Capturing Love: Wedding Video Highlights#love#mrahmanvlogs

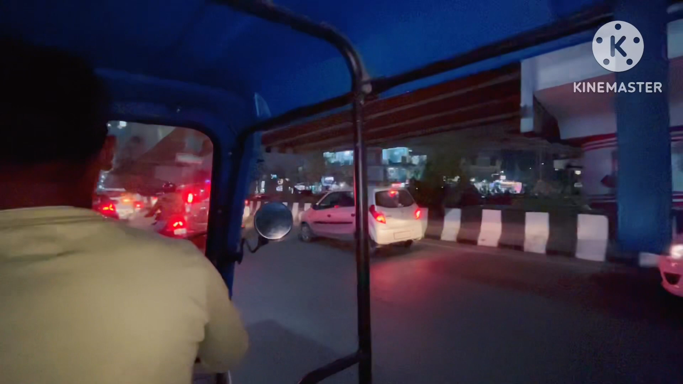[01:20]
ছয়মাইল ব্ৰিজৰ তল পালোঁহি এতিয়া আমি জি এছ ৰোডেৰে পোনে পোনে গৈ আছোঁ ডাউন টাউন হস্পিটেলৰ ফাললৈ আৰু তাতে গৈ কিনে আপোনালোকক দেখুৱাই আছোঁ এয়া সন্মুখত